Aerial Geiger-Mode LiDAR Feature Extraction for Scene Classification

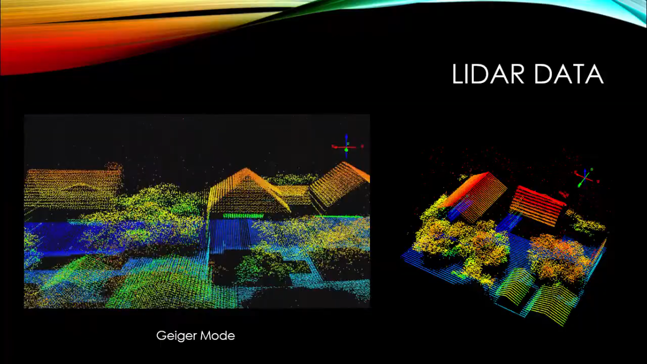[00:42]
Geiger mode LiDAR systems observes the returns of individual photons, making the data high-definition and very noisy. Our goal is to find features that describe high-level target objects effectively that will enable a machine to automatically classify points as houses, vegetation, and bare Earth.
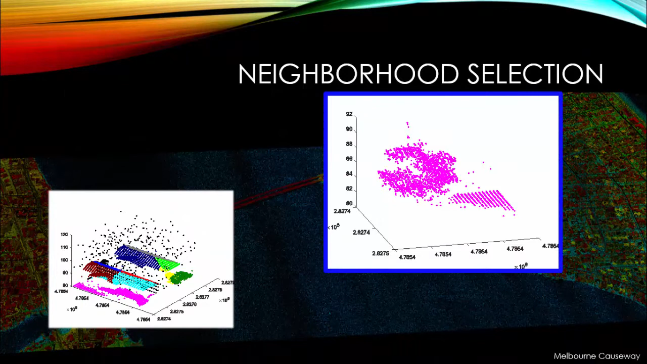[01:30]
The pink cluster in the image is a bad cluster because it represents more than one object. When we run the clusters through neighborhood selection, we expect to see the pink points to be removed from the collection of clusters.
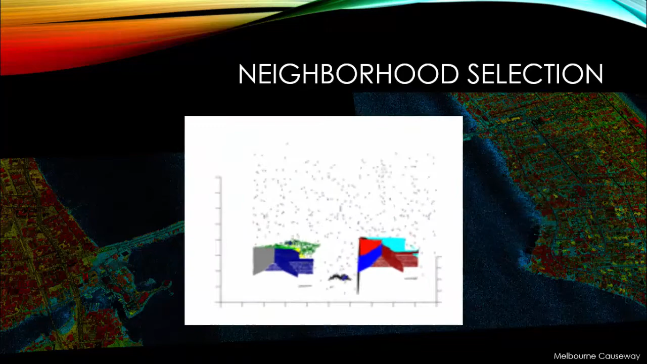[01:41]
After neighborhood selection, we extract features from the good clusters.
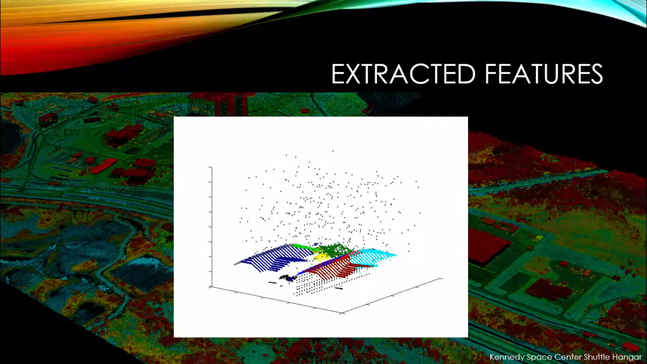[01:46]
These features act as unique identifiers for points to be utilized in classification.
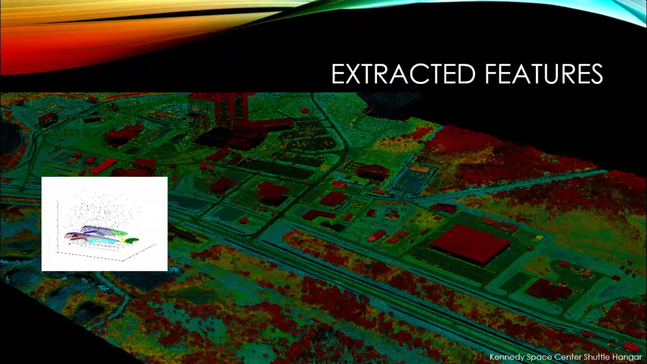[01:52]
We extracted features that describe the geometric shape of the cluster, finds the statistics of the distances between the data and the cluster, and differentiates a point from its respective cluster.
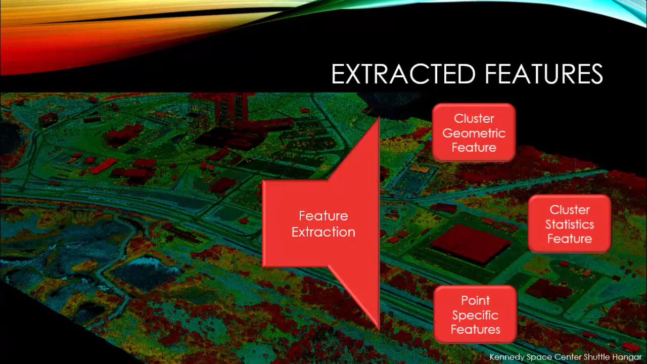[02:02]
We tested three different clustering algorithms and got the following results.